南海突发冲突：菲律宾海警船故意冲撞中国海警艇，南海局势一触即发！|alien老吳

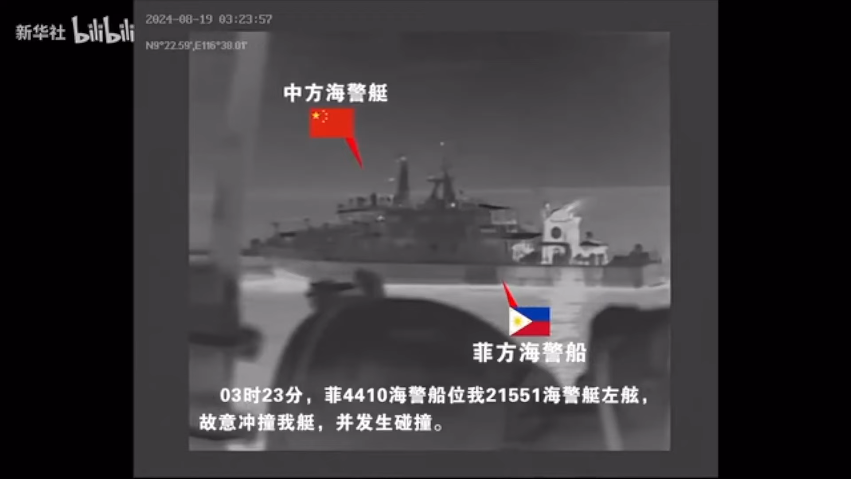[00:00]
大家现在看到的画面是8月19日凌晨3点23分菲律宾4410号海警船主动冲撞我方21551号海警船的画面从画面里我们可以看到3025分菲律宾4410号海警船从我方海警船的左侧突然加速转向冲撞我方的2155号海警艇具体的新闻是中国海警在